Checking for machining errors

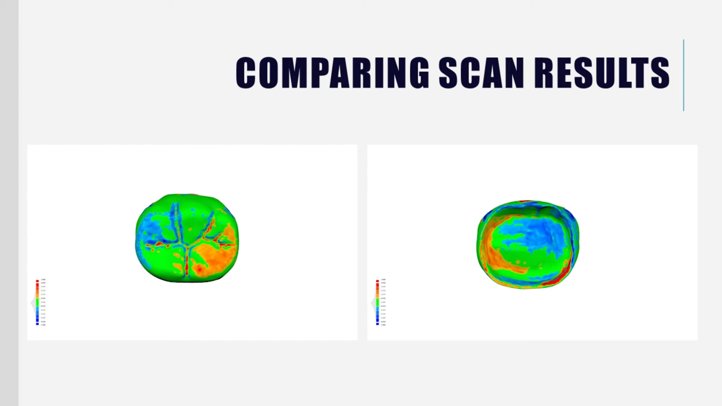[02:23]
The error was reduced a bit when scanning using wax, but remained a problem.
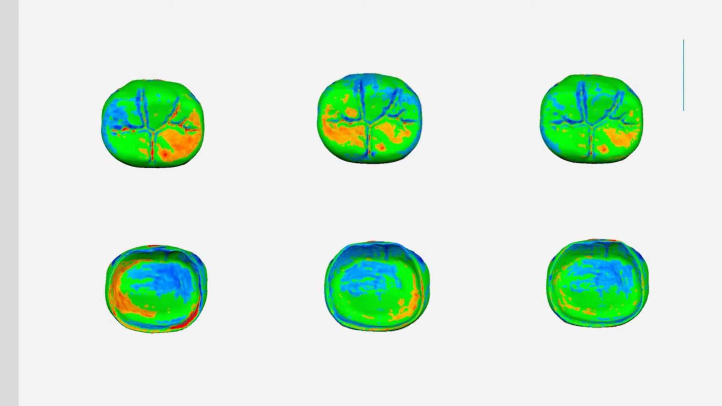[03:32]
On the right is the result of scanning with the scanner fixed on a turntable. You can see that the results improve as you proceed from left to right. Sintered zirconia crowns tend to scan small due to light reflection.